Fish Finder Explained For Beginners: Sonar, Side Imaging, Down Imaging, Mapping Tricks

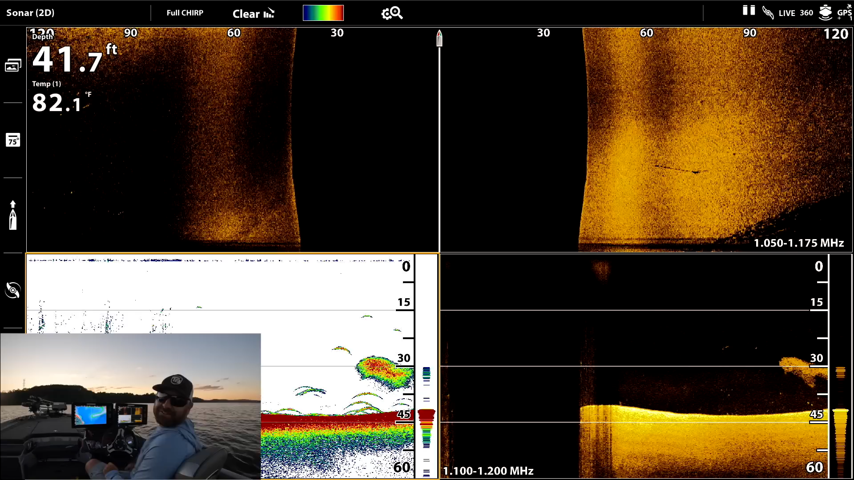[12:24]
On screen: depth 41.7 ft
at these fish on bait here we go on 2d how awesome is that this is exactly what fish look like
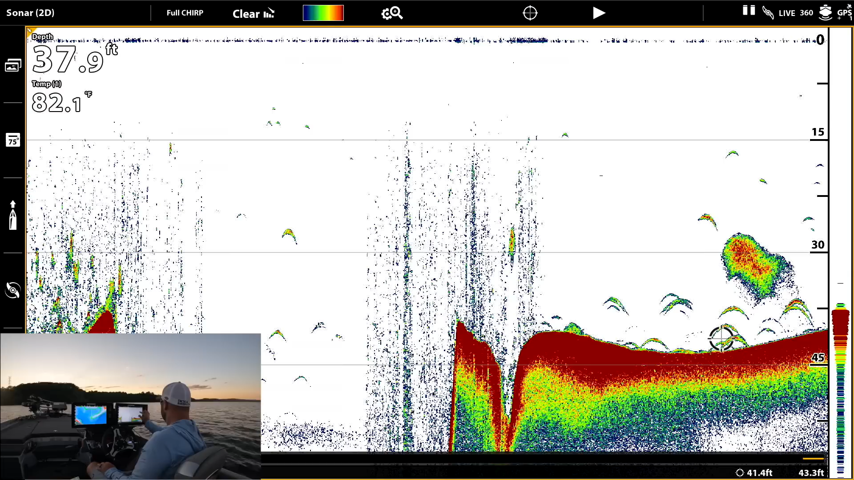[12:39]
On screen: depth 37.9 ft, water 82.1°F
right there that's the bait ball
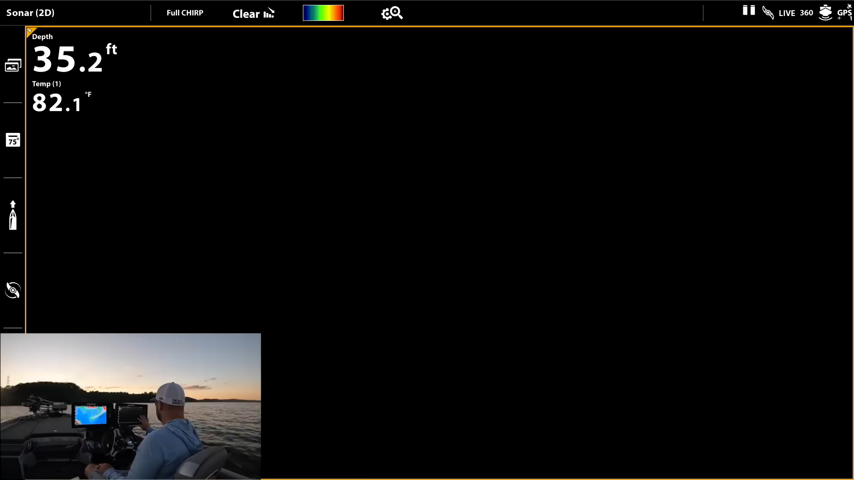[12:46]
On screen: depth 35.2 ft, water 82.1°F
here it is on 2d sonar
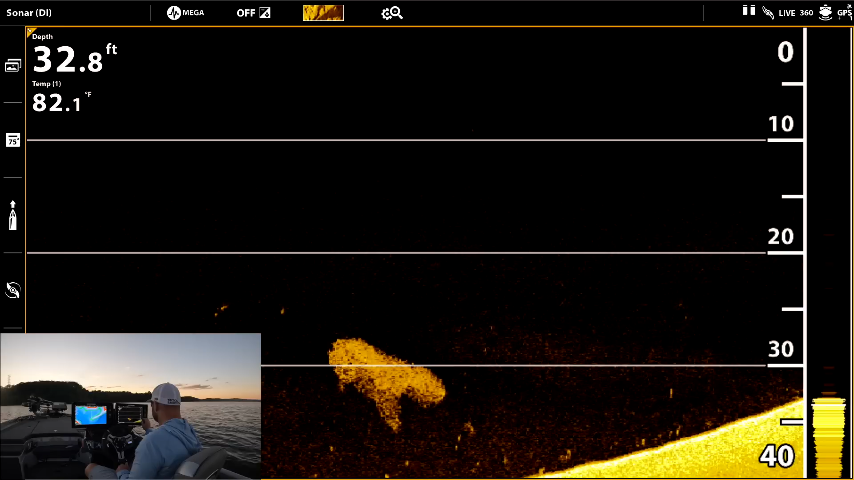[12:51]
On screen: depth 32.8 ft, water 82.1°F
see these little white specks that's the fish's air bladders that's what's registering on the 2d
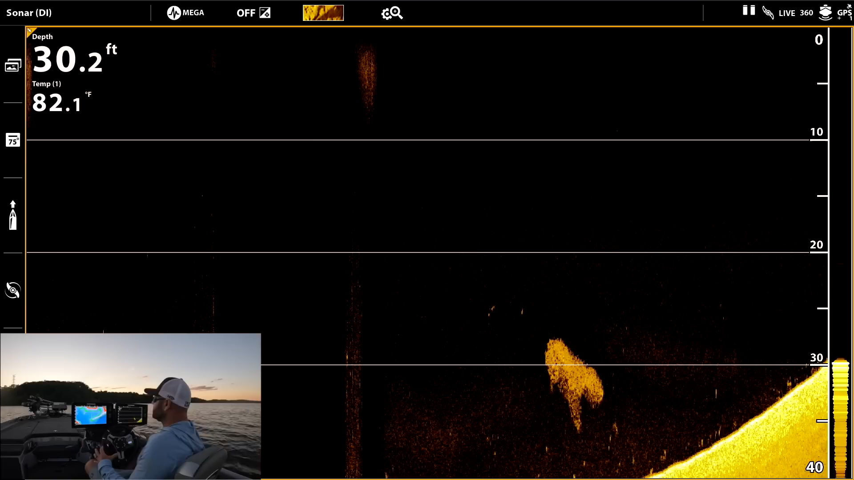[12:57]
On screen: depth 30.2 ft, water 82.1°F
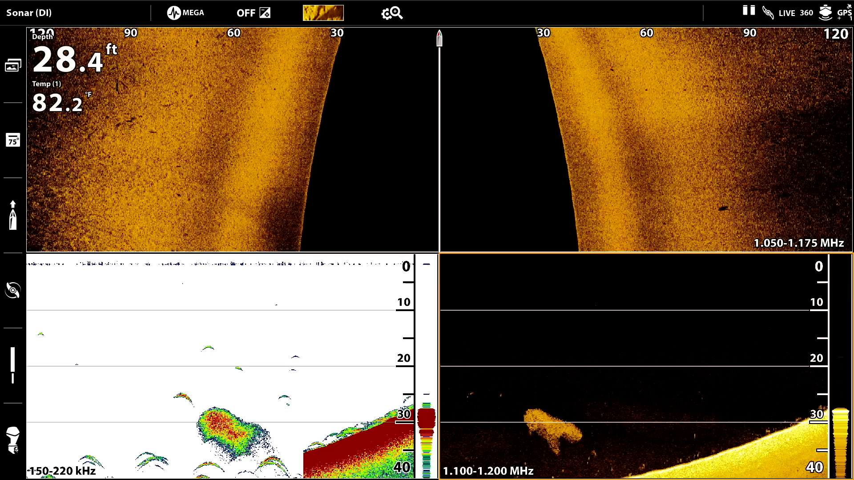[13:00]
On screen: depth 28.4 ft, water 82.2°F
that's why it's really nice like i said before to run that side by side to see the side by side and see the archers and the
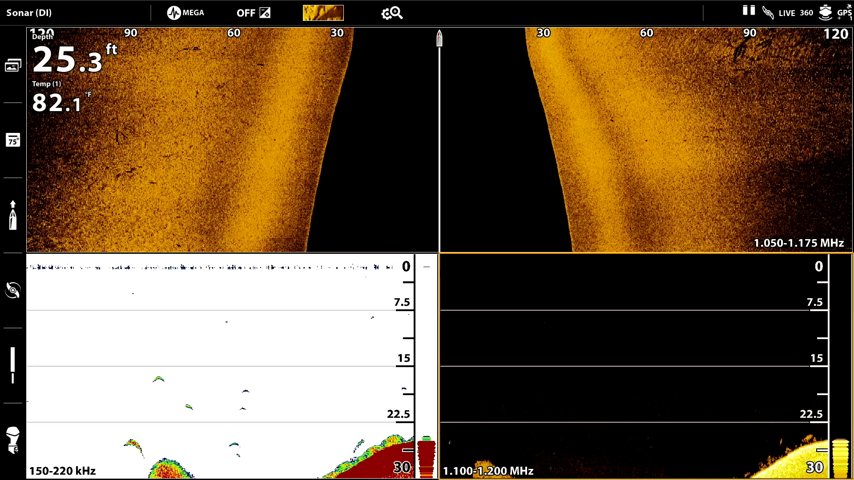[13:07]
On screen: depth 25.3 ft, water 82.1°F
the uh the air bladders
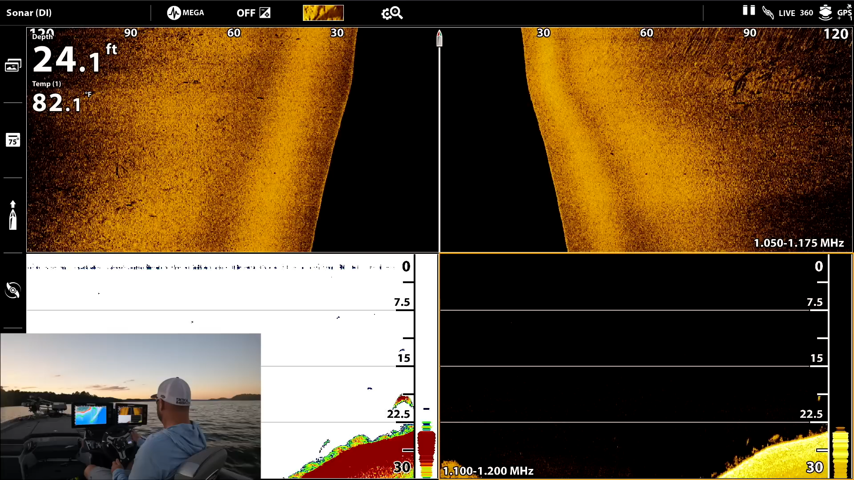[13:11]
On screen: depth 24.1 ft
got a lot of fish down here between 30 and 20 on bottom
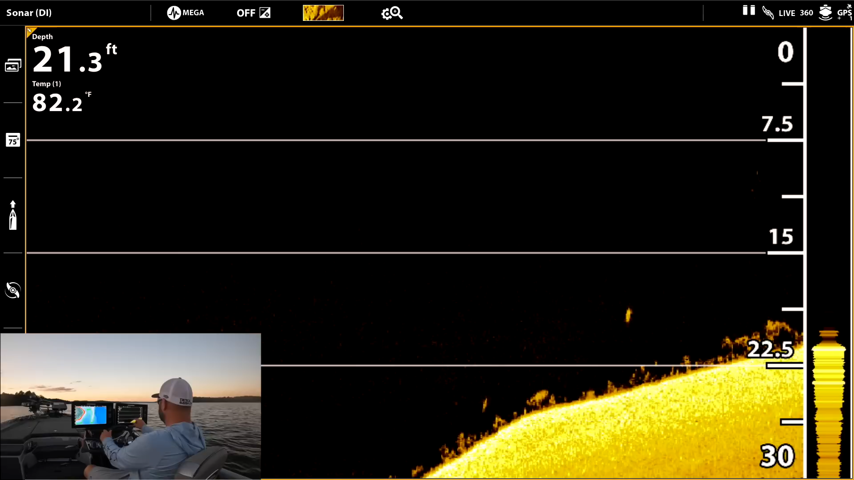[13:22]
On screen: depth 21.3 ft, water 82.2°F
see nothing's showing up on down or on side imaging this is just junk down there but that's a fish see that right there that's a fish air bladder here it is on 2d that guy right there make sure we're recording the screen yep i love doing this with you guys it's it's just cool to interpret uh electronics you know a lot of guys they get this stuff they put it on their boat they don't actually know you know what is what right
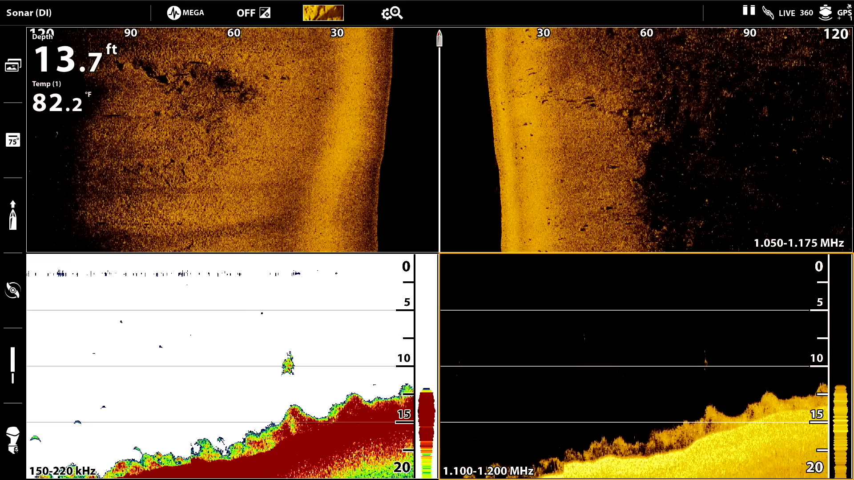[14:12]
On screen: depth 13.7 ft, water 82.2°F
now this is interesting i would actually like to fish this to see but my guess is that is bait glued to the bottom it kind of looks like see how it's kind of intermittent kind of looks like grass but that's down in 20 foot nothing really showing up on side imaging show you the map real quick show you what we're going over
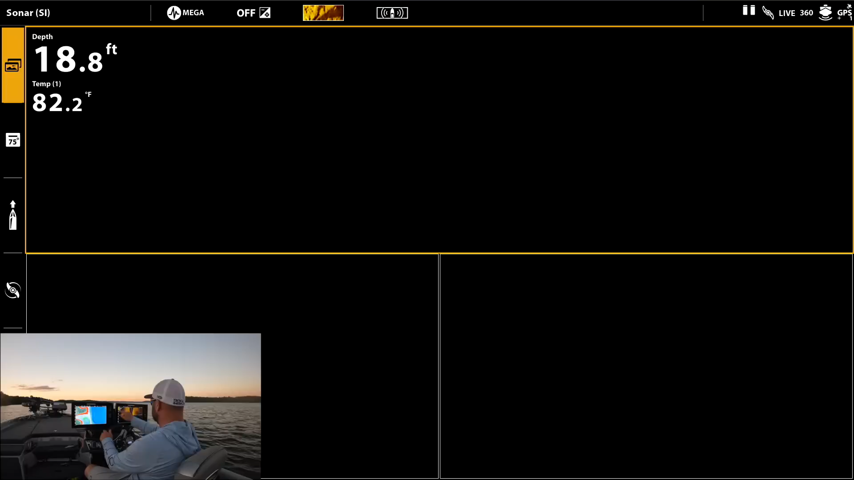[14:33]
On screen: depth 18.8 ft, water 82.2°F
see that point we came in right here by the creek channel came in and then right up right up the gut the high spot on this
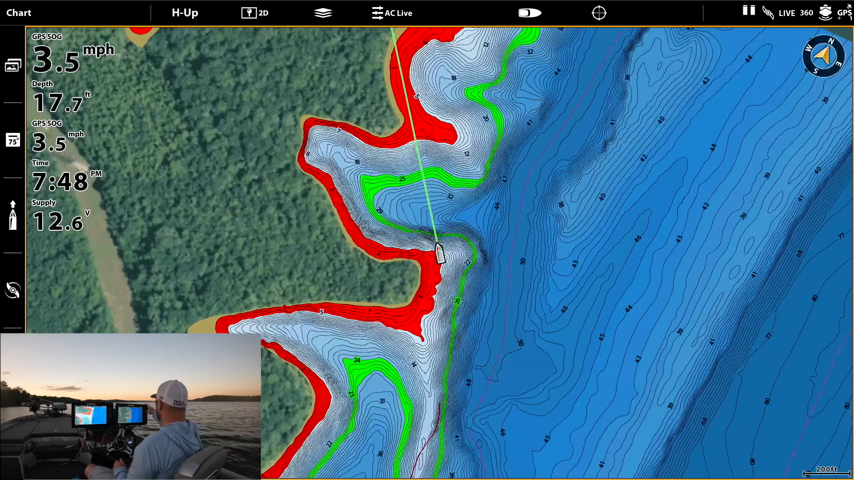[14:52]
point
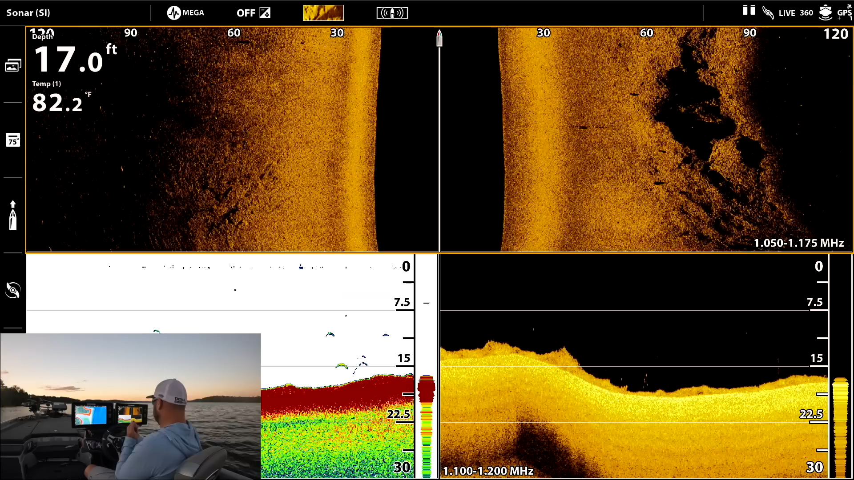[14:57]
On screen: depth 17.0 ft, water 82.2°F
some fish right here
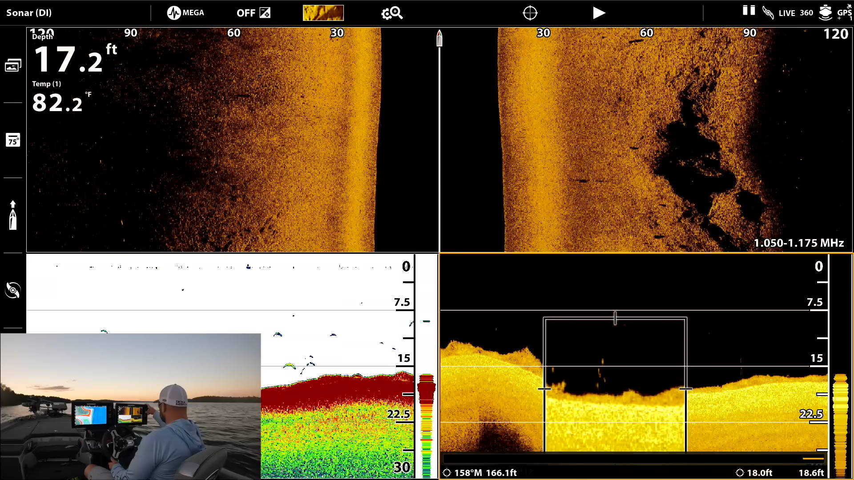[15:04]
On screen: depth 17.2 ft, water 82.2°F
what they look like on 2d